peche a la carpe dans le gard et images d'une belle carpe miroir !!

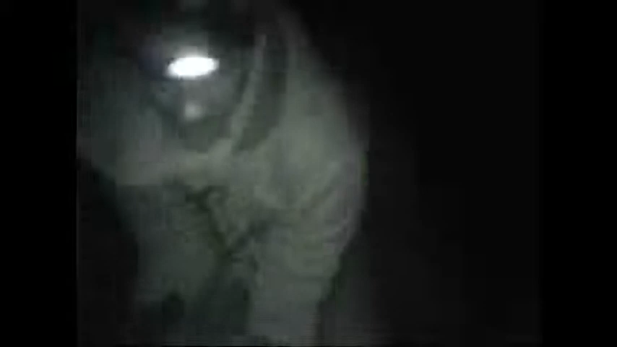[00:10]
nickel, parfait, beau poisson, ouais franchement beau poisson, oh elle est abîmée de l'autre côté, ah ouais ?
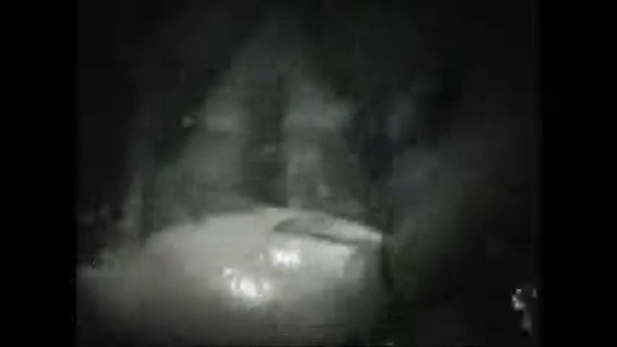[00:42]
on va passer à la photo, allez à l'applaudir, vas-y, éteins, je l'ai éteint, ouais ouais, bon allez à plus, à la prochaine, dans ce film, on va le relâcher, tu la vois ?
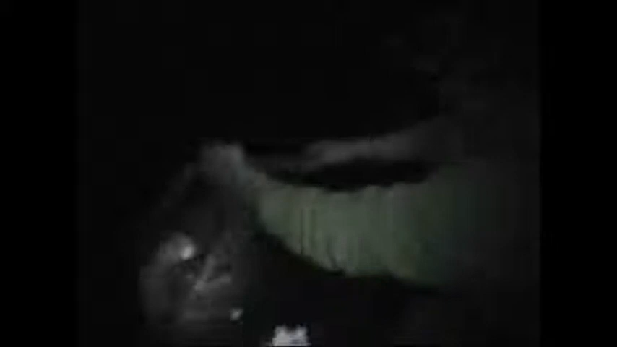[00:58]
Ouais ouais ouais, on va le relâcher du deuxième départ, un bel miroir,